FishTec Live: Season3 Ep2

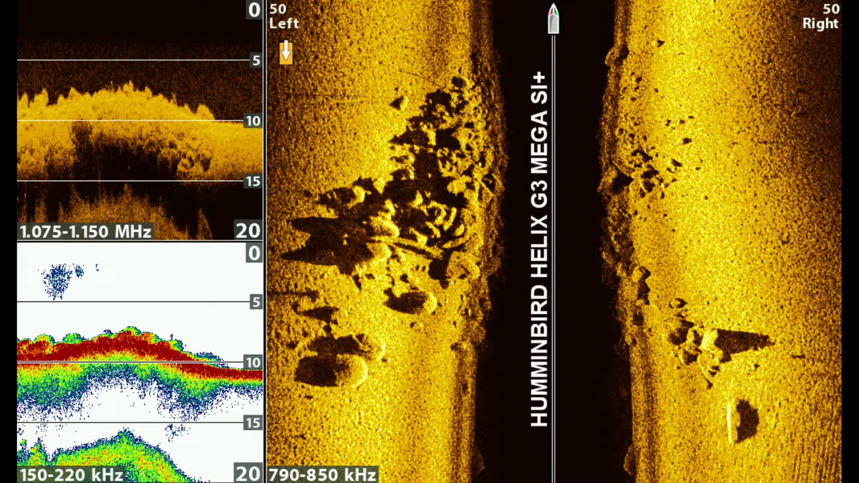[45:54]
But wait, before I go on to this, I just want to go back to this. Guys, let me tell you, I look at a lot of side scan. Mapping is one of my businesses that I do. I look at a lot of side scan. This side scan is great. That is some really nice. You can see I changed the frequency there. I just noticed that now. See, I changed that to 850, 850, 850. Wonder why that happened. Guys, that's very, very interesting.
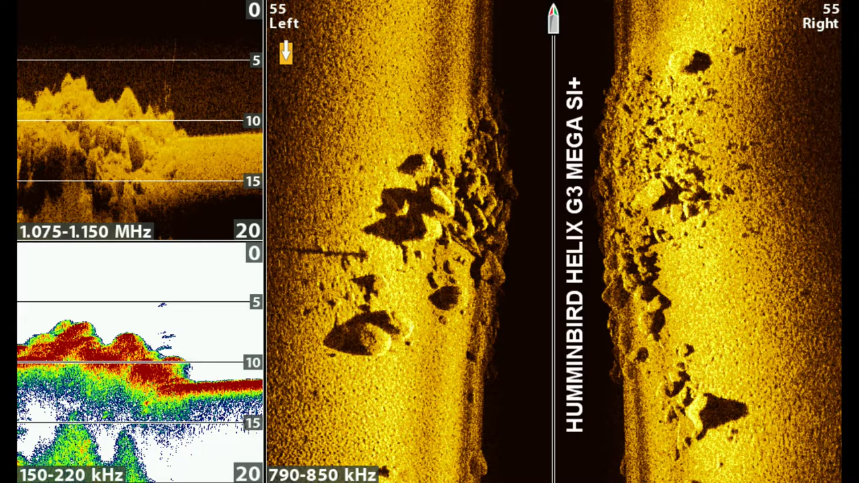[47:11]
And then if I merge again, that looks sharper. It's digitally sharpened. So anyway, okay, geez, I just saw that now. Anyway, I'm glad that we did see that because somebody would have picked it up and pointed it out to me. Okay, then, but the important thing I want to say, guys, it's great. Bang, that is great.
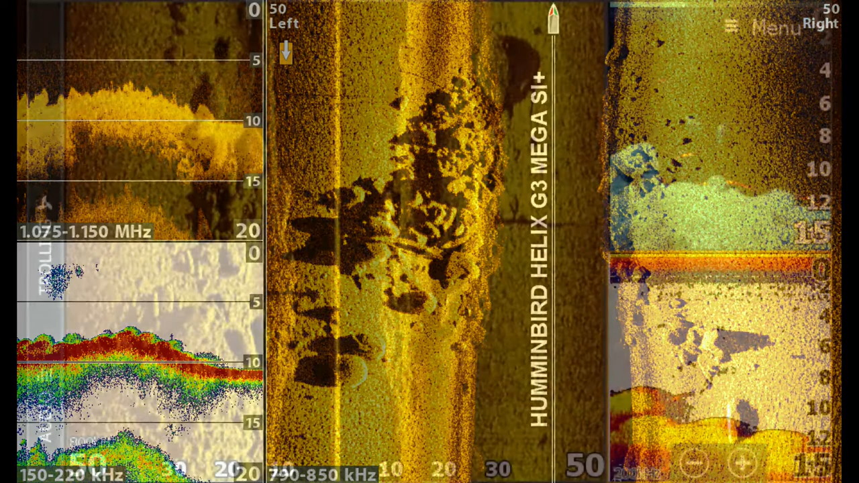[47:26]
That is great. You can't fault it. The active imaging does a great job. The Mega does a great job. Can't fault it. Can't fault it. Was I expecting to see more from the Mega imaging? Yes, I was. Guys, if you look at those marketing screenshots of the Mega imaging, especially the Mega Plus, it's like something I have never seen with my eyes in my life.
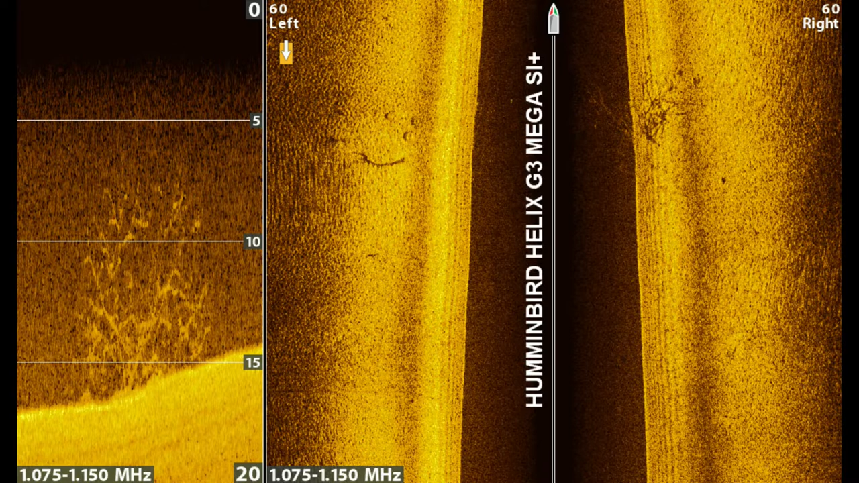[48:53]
This little brush pile is near bay 2. It normally holds a number of fish, and I wanted to see how the Mega Plus down imaging works. And as you can see, this first pass here, I didn't hit it quite right. My waypoint was slightly off. It was a little bit to the right. And then I got basically right on top of it. Yes, you can see the branches and everything, but look at the amount of sediment, silt, green algae, whatever you want to call it, in that down imaging shot. It's just really, really messy. And unfortunately, I don't know why I didn't take a picture with the active imaging,
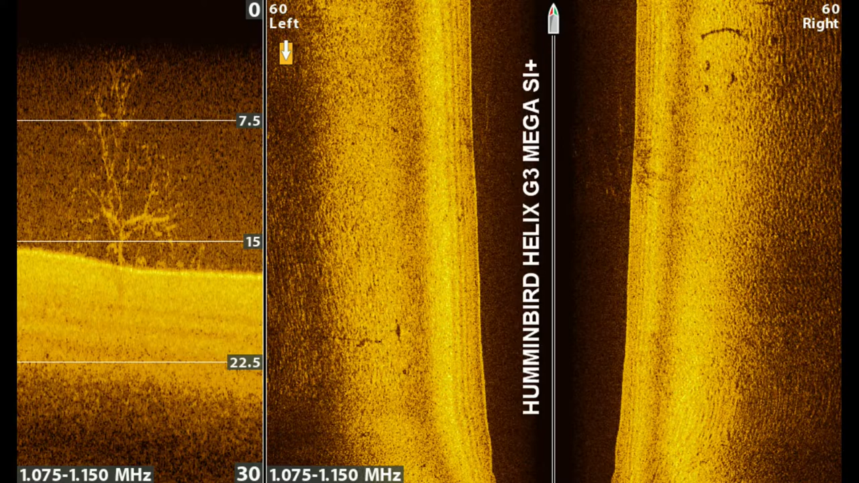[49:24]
but it was very, very similar. It was a very similar thing. So, yeah, then I tested the sonar with the table tennis ball test. I popped that in the water, and you know, you go out to 30 feet and you drop it in there, and I drove over it. I could see them. Remember, the water quality is very poor, plus it made it quite difficult because, as you can see, the thermocline has moved down to that sort of 24-25 foot mark, and that's exactly where those ping pong balls were sitting.
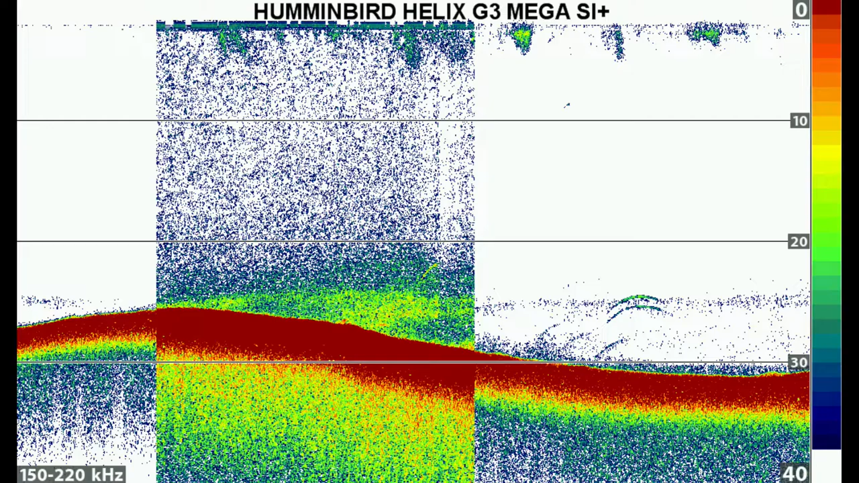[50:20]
Then I tried that switch fire view for a little bit. In those water conditions, you cannot use the switch fire feature, that is for sure. So yeah, guys, that's the that was the sort of, can we call it, shootout between the active imaging and the Mega Plus. I hope I don't get too much flack for not showing the best pictures the world has ever seen, but guys, that is what you or any normal person can expect to see out the box in these poor water conditions that we have now. And I think it's great. I think it's fantastic.
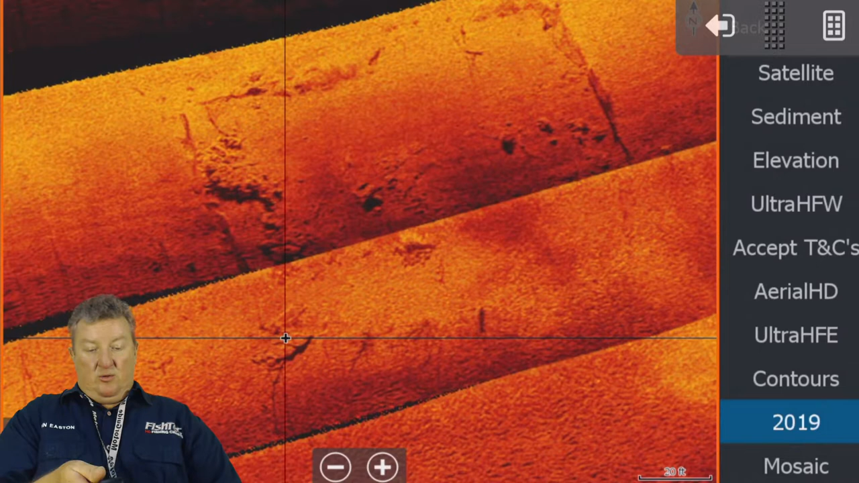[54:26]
As you'll see, the waypoint, that you don't want to change, because the minute you see something or you get a fish or whatever, bang, you want to create a waypoint, hit your spot lock on your XI5, stay on the spot. You've got a waypoint for it now. You're good to go. If you want to see what was there on your screen, you can zoom in and out. It's obviously got a, why is that not zooming in and out now?